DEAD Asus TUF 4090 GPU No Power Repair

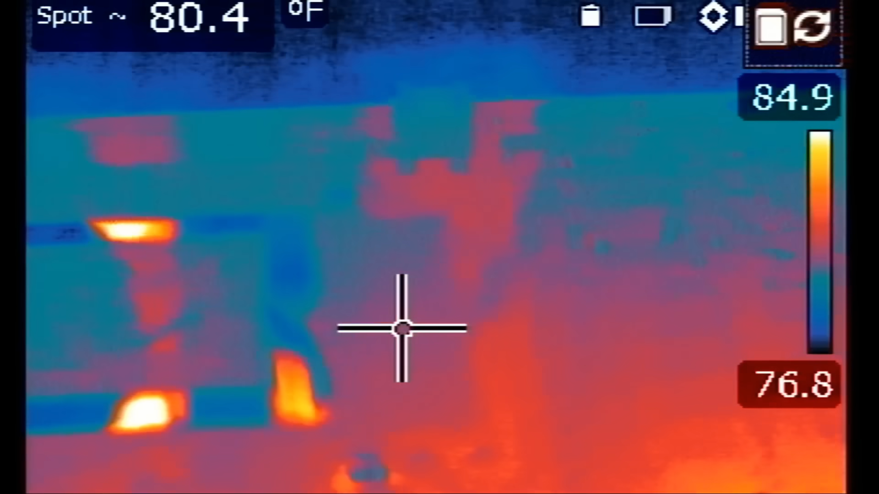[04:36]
On screen: spot 80.4°F, scale top 84.9°F, scale bottom 76.8°F
all right so let's power off the gpu
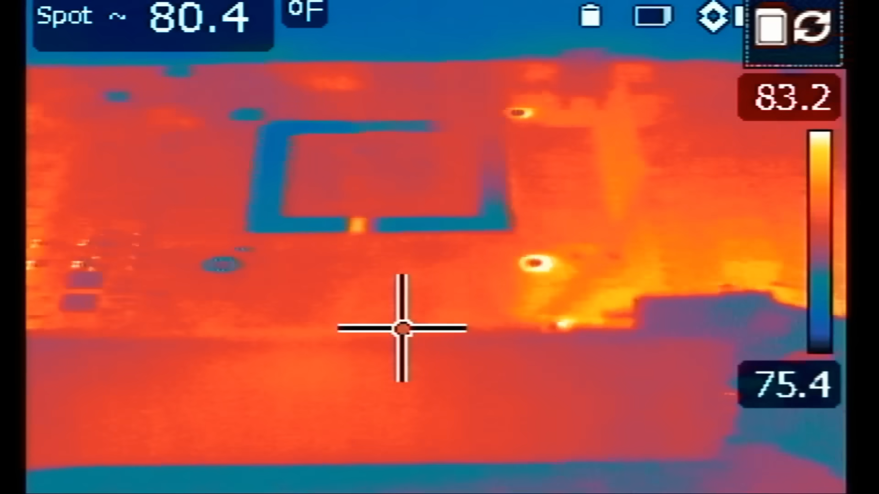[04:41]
On screen: spot 80.4°F
the power supply is now off let's turn on the power supply again
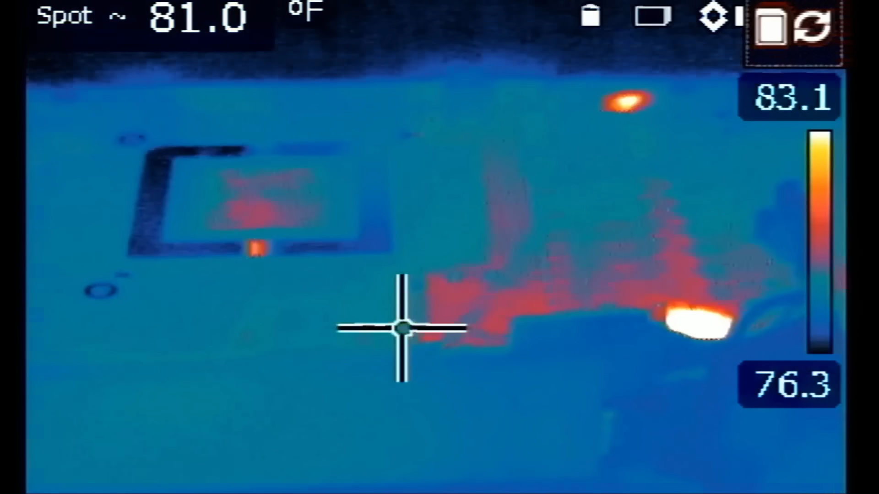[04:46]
On screen: spot 81.0°F
oh i see something on the bottom look at this i see something on the bottom
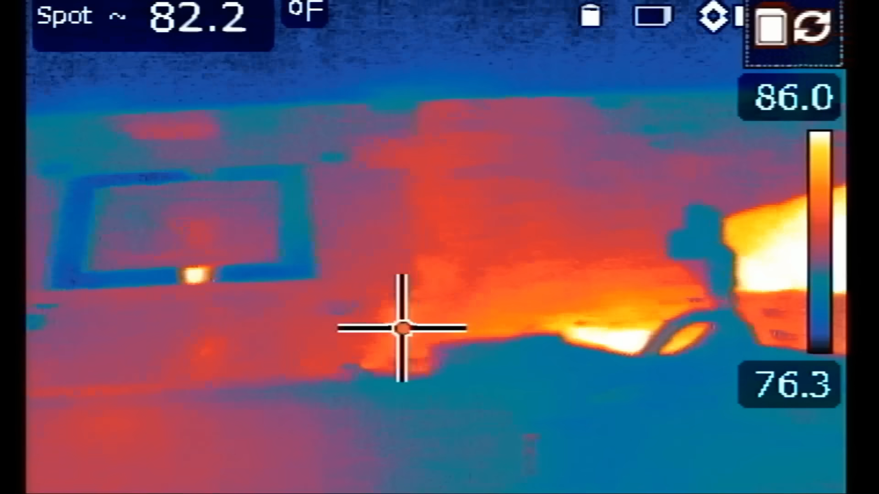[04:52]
On screen: spot 82.2°F
and something lit up on the top one more time
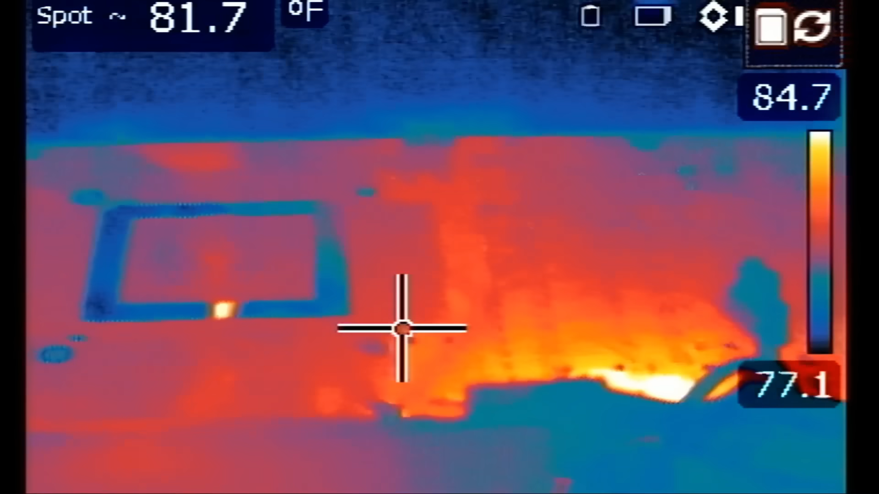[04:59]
On screen: spot 81.7°F
watch
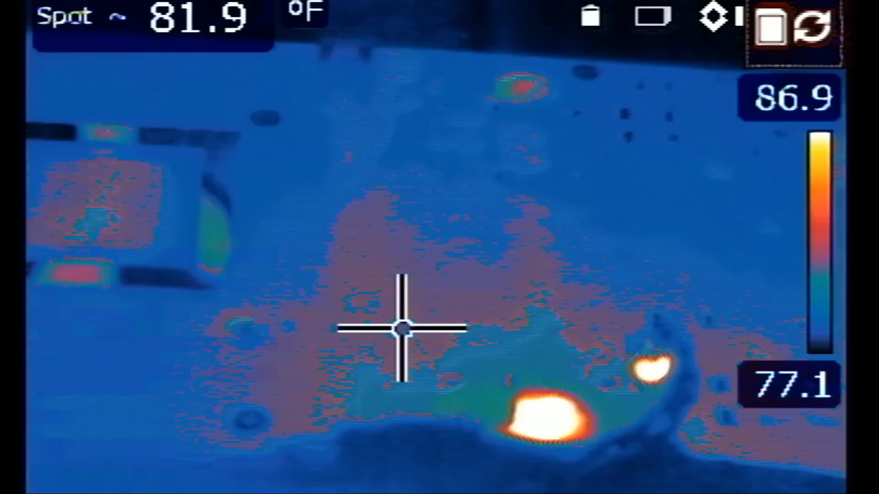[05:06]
On screen: spot 81.9°F
the heat spot on the bottom is still there but the one on top is gone let me disconnect the card